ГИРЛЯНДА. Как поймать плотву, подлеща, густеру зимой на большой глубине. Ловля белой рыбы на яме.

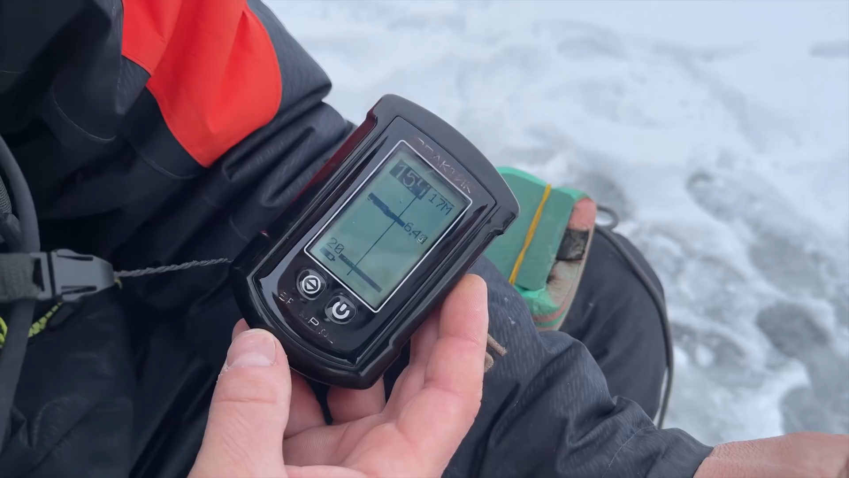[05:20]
Нам нужно опустить вот эту нашу вставку на глубину
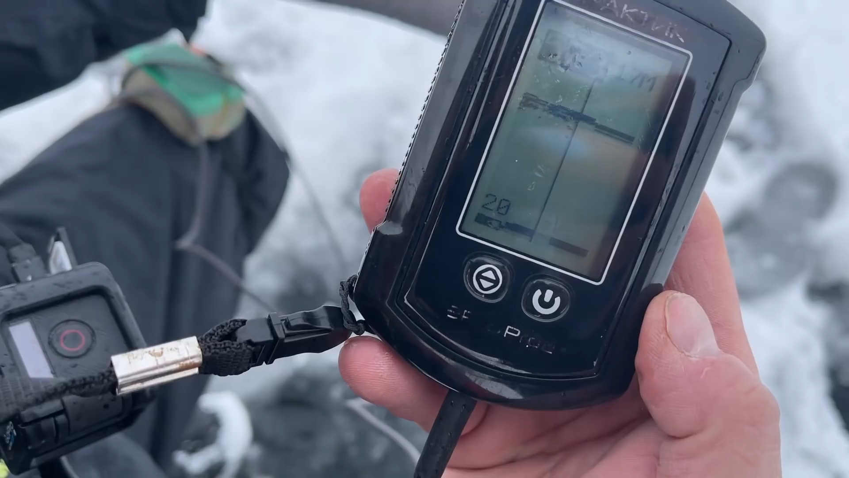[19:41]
Смотри, друзья, вот о чем я вам говорил. Плотва на 5-6 метрах, вот как раз это ее слой.
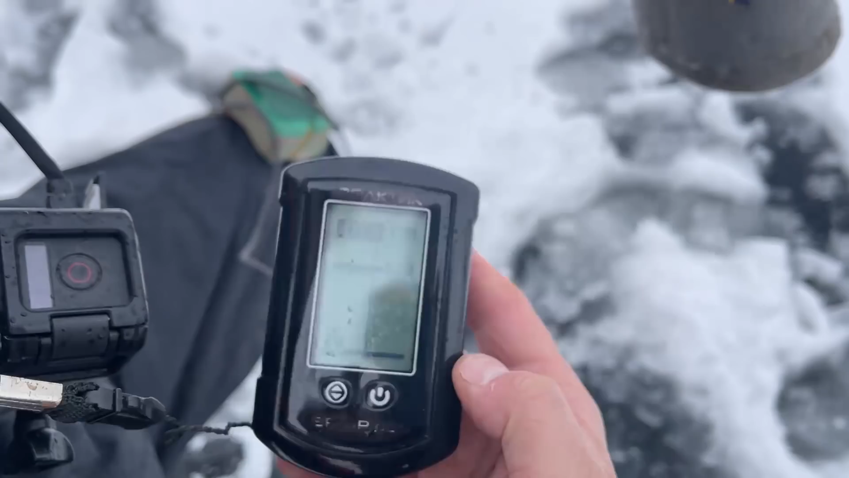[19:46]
Сейчас будем опускать в этот слой честно говоря, даже